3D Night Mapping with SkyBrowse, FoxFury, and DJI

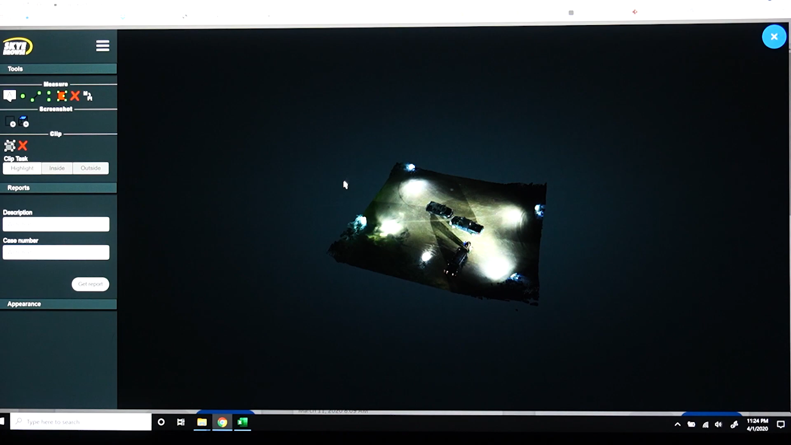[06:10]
the first thing that I want to do is kind of bring this in over here and just take a look at it from the top view down and the reason is I want to kind of show you how good that those Fox Fury Nomad 360 lights lit up this scene now this was taken out in a rural area and the it was dark one of those pretty dark areas out in the middle no we got darkest area we could find it around us and this parking lot that we're in is pitch black now we have
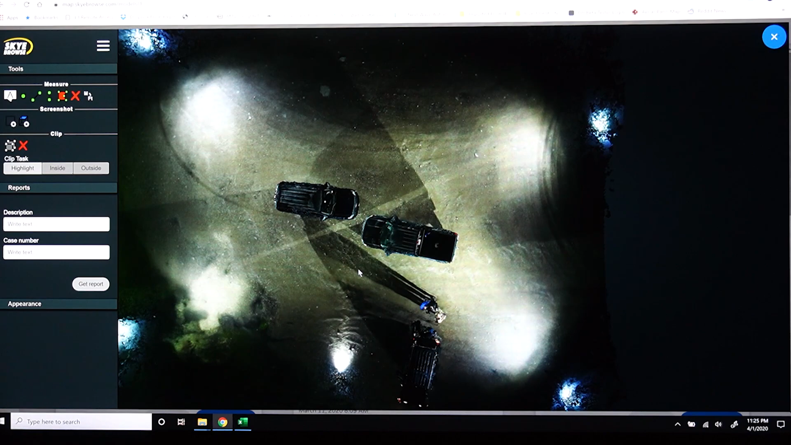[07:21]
white or fluorescent orange or red or anything like that we had something that was going to reflect the least amount of light but you can see it still did a really good job so let's go ahead and get in here and see what this thing turned out all right so wow so look at that now
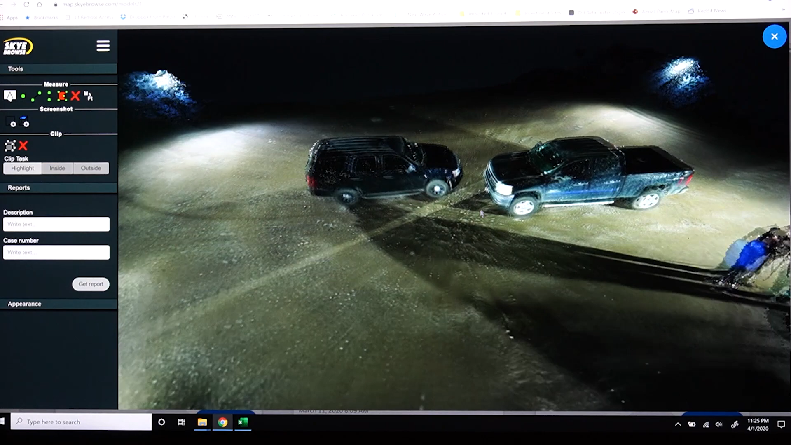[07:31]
this isn't this is not a picture that's a 3d model y'all that's crazy hey look at the look at the stooges over here on the right anyway so
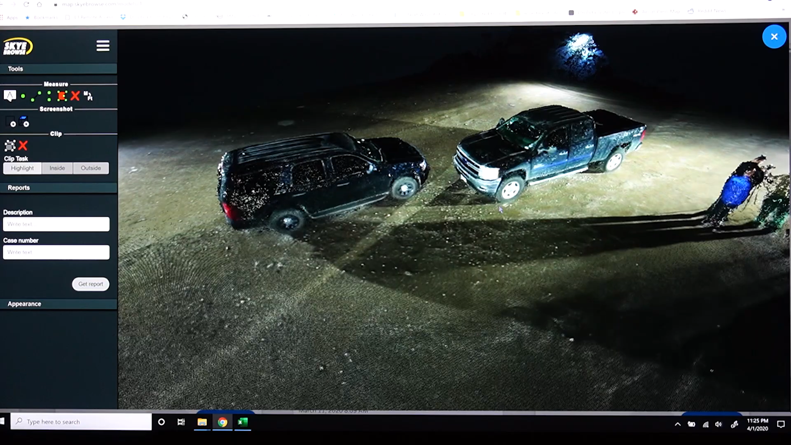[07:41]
so let's see if we got in here and got down on the ground we can still see all the detail you can see the rail on my truck you can see the the step rail there on the tahoe you see
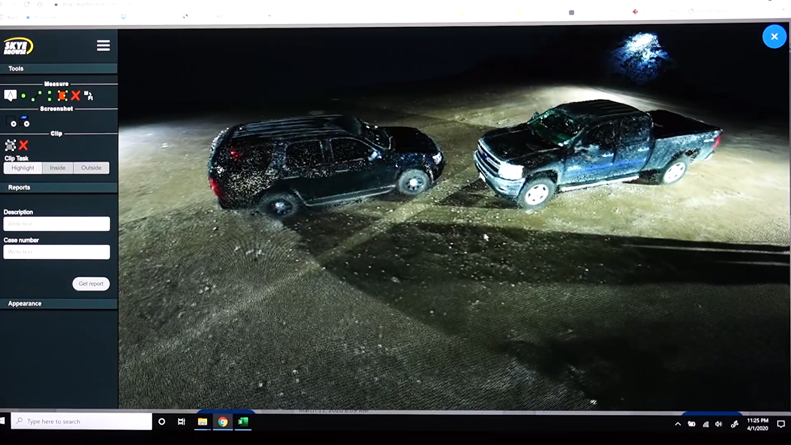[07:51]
the grill on my truck you can see the emblem the lights let's kind of do a 360 around this whole model here real quick and just see if there's any pieces missing
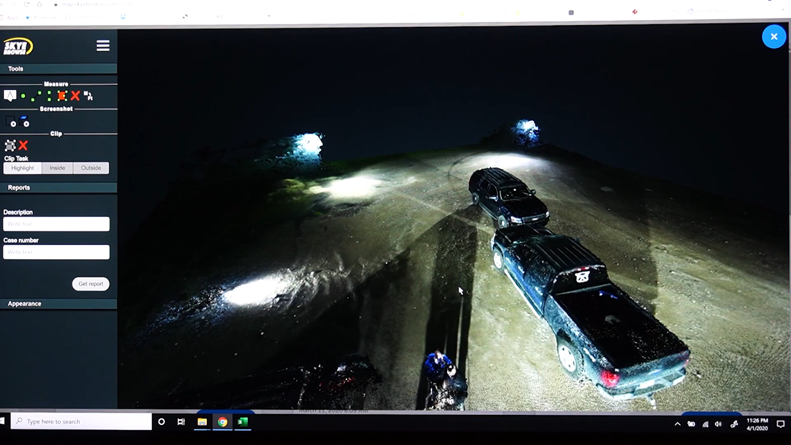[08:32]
have a blue generator you can see right there i don't know how well the blue will show up on the camera but i can see it blue and then this is the receiver hitch that's getting a little bit of light from those nomad 360s
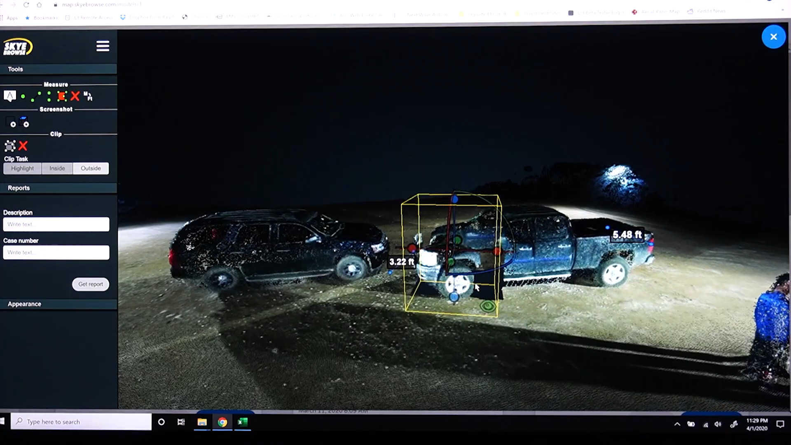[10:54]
uh in order to maybe see more of that tahoe what i can do is let me uh make my adjustments here real quick to this thing
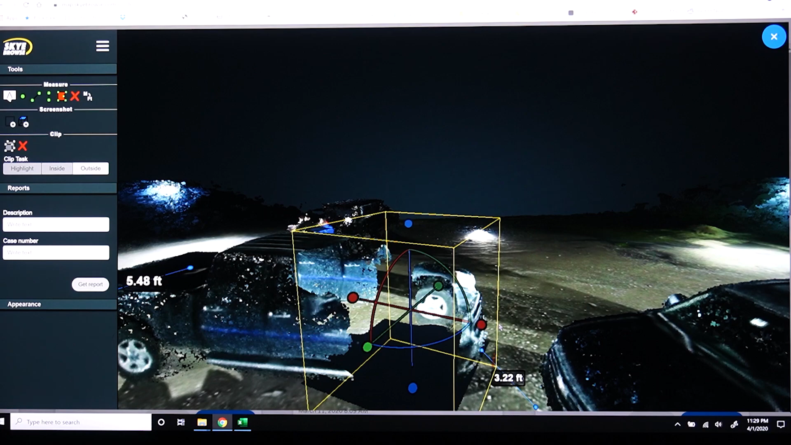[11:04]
there we go there we go there we go okay so now i have effectively removed the front of my truck